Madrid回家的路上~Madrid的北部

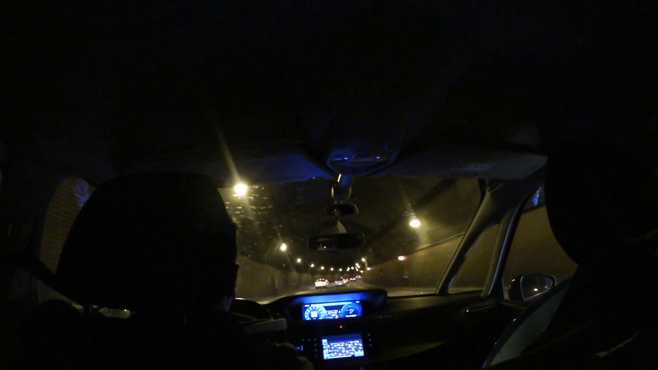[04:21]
市中心的地下道很长很长哦，我在想应该至少有3-4公里，应该有。